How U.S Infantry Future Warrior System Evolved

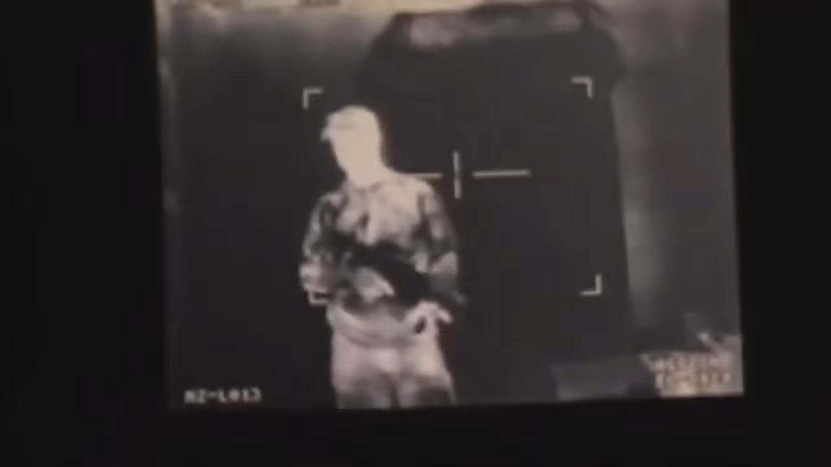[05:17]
When the capability was combined with a video feed through their eye display, they could shoot from behind cover while only exposing their arms.